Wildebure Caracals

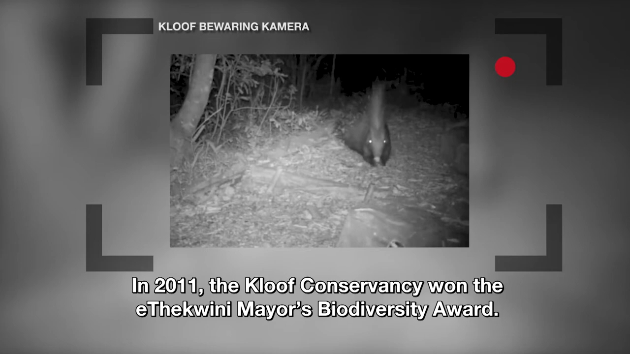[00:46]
Met die prijsgeld het die gemeenskap in versteekte kameras bele.